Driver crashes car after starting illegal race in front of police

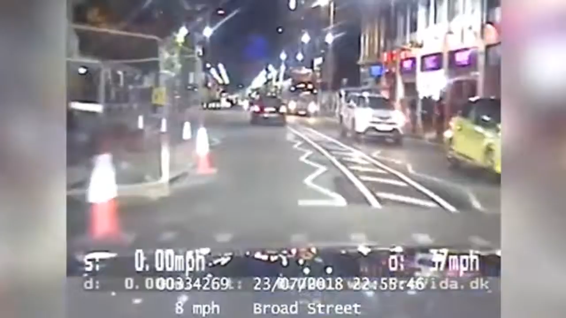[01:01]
Yankee Mike, Yankee Mike, Tango Charlie, 2-5, priority message. We are Broad Street in the city centre with a vehicle failing to stop. Tequila Yankee, 1-6, Juliet, Juliet Lima. Still medium risk, YM, as he performs an undertake. And we are 7-0 in a 3-0. Confirm the pursuit is authorised, please, YM. Yes, yes.